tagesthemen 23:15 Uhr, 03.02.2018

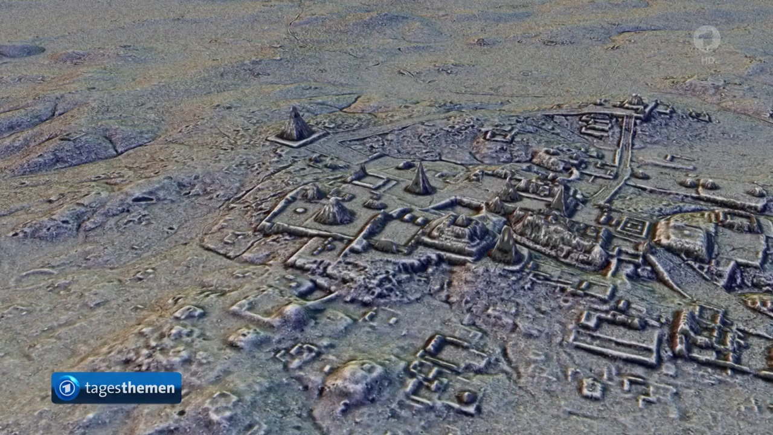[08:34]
Dank einer speziellen Laser-Vermessungstechnik konnten die Archäologen unter den Wäldern mehr als 60.000 bislang unbekannte Häuser, Paläste, Straßen und andere Bauwerke ausmachen. Das meldet das US-Magazin National Geographic. Dieses Computermodell des Fundes legt nahe,
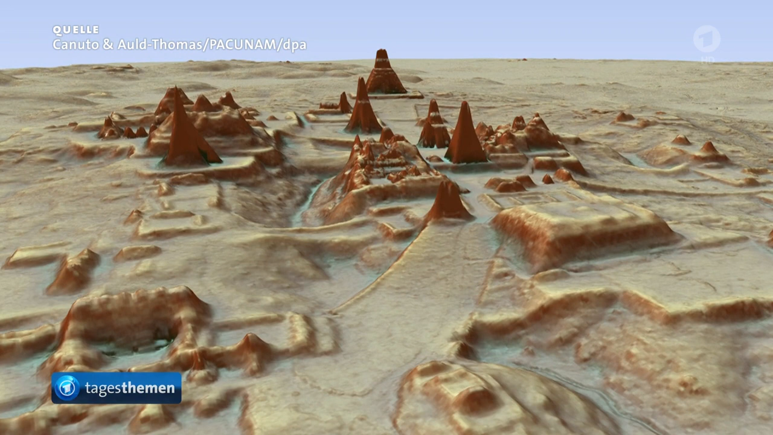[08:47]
dass die Maya-Bevölkerung 2- bis 3-mal größer war als bislang angenommen.